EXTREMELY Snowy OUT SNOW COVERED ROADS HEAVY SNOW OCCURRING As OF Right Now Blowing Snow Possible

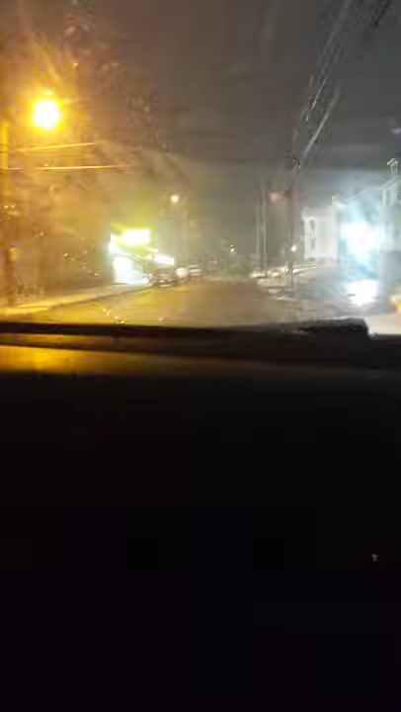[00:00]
Oh, look at the snow, everybody! Look at that. Hey guys, make sure you guys like, subscribe to the video. Hello, everybody. Today, we're talking about Winter Storm Dane plus Lake Effect snow, and it's really coming down here.